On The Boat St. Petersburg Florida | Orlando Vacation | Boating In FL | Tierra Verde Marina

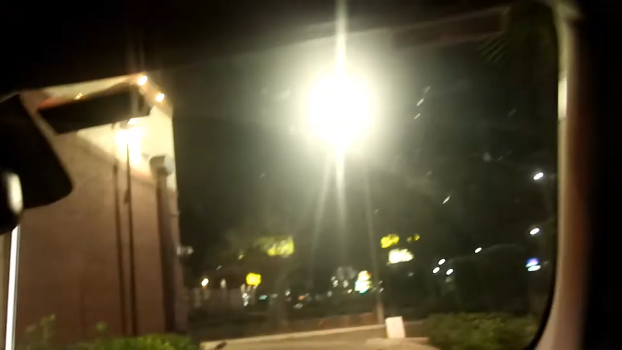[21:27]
All right, now we're headed back towards Orlando.
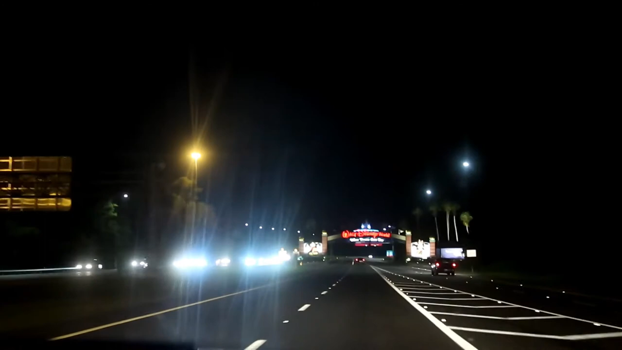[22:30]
So from here, Epcot is 3 miles, Magic Kingdom is 5,
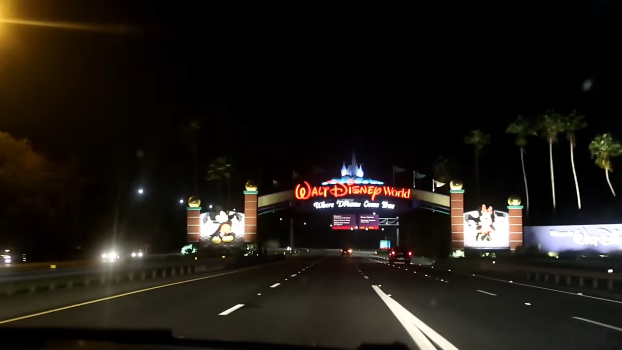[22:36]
and Disney Springs is less than a mile.